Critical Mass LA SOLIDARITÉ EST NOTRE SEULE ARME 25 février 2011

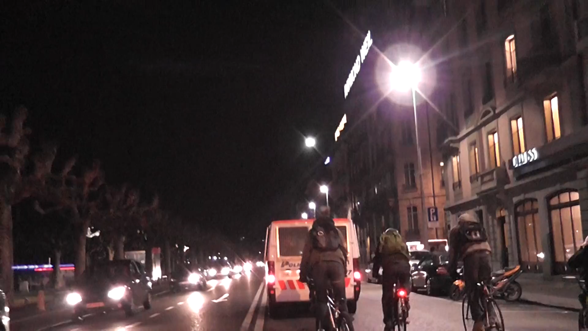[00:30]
bloque carrément là ce soir. Je sais pas ce qui se passe.
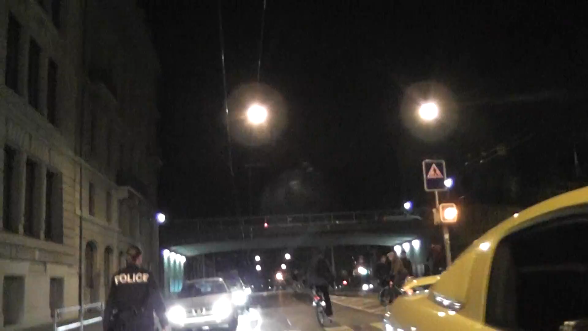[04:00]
C'est eux qui bougent la circulation.